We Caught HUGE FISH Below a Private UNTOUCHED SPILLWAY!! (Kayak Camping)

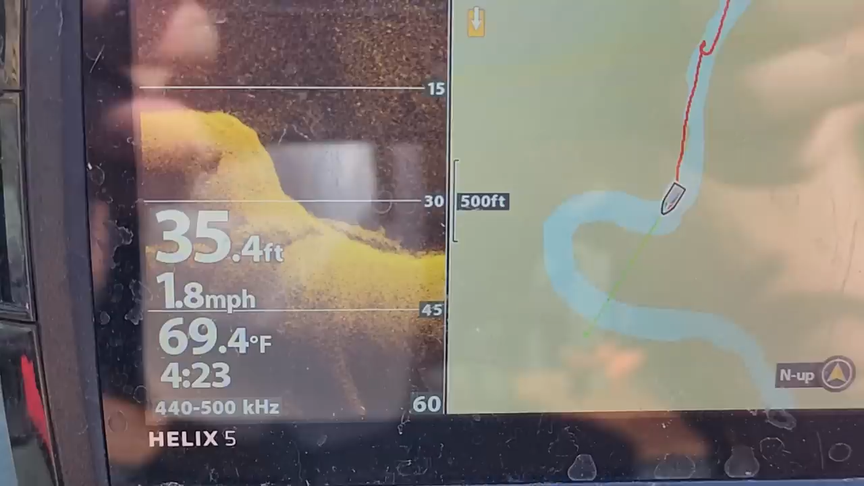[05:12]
On screen: depth 35.4 ft, water 69.4°F, speed 1.8 mph
yeah, it dropped off big time back there but it's shallowing up over here